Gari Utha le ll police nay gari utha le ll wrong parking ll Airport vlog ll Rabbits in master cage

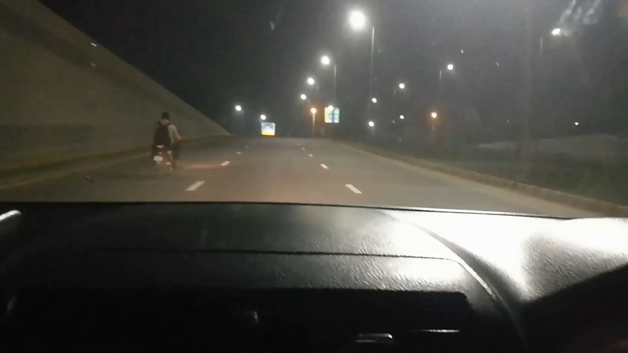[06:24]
اگر سے ہم لوگ لیفت ہوگی اور یہ ہم لوگ انڈروڈ پہ آئے ہیں دیکھ سے پہ کر روڈ کی طرف جا رہے ہیں